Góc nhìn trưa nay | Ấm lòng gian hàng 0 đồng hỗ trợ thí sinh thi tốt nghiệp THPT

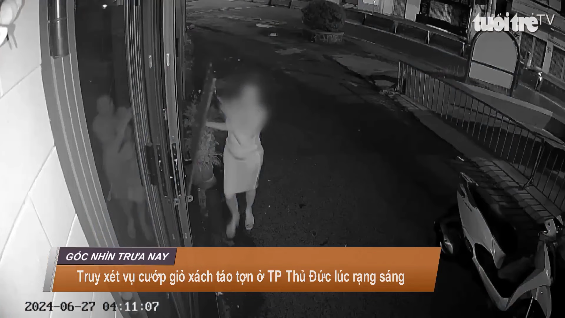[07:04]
anh Tê đi làm về nhà trên đường Tô Ngọc Vân, phường Linh Đông,
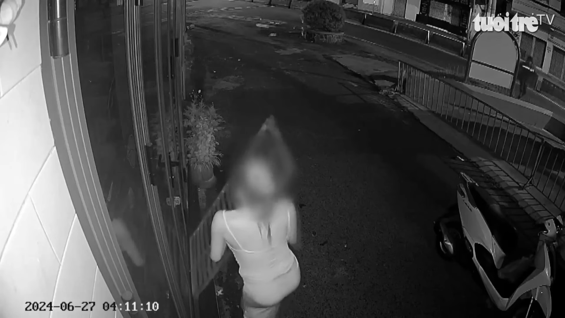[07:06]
TP.Thủ Đức, TP.HCM Anh Tê treo dỏ sách phía trước xe Trong lúc anh Tê đang loay hoay mở cầu thang sắt chạy xe vào nhà,
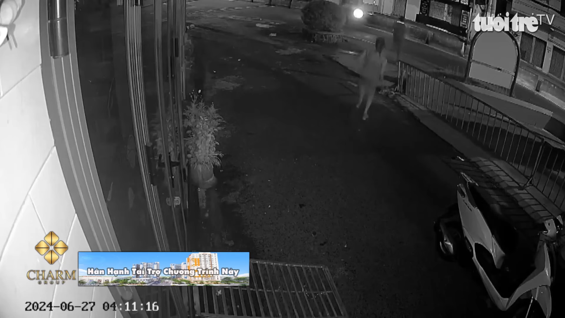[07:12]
bất ngờ xuất hiện một thanh niên chạy bộ giật chức dỏ sách và lên xe đồng bọn chờ sẵn tẩu thoát về hướng đường Phạm Văn Đồng Mặc dù anh Tê cố gắng đuổi theo, hô hoán, nhưng do lúc dạng sáng vắng người nên không có ai hỗ trợ cho thấy sự manh động táo tận Tòa án nhân dân tỉnh Tiền Giang xét xử sơ thẩm và tuyên phạt đào hữu Tuấn Hưng, 40 tuổi ngụ ở thị trấn Kế Sách,